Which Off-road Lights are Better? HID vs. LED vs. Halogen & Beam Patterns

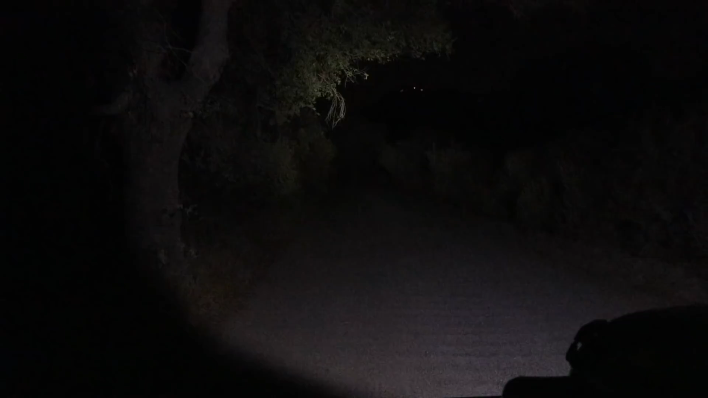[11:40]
and here is that small single LED and then there is the spotlight so actually I was pretty impressed on how much light just that single LED put out but definitely a lot more with that spotlight there nice little lights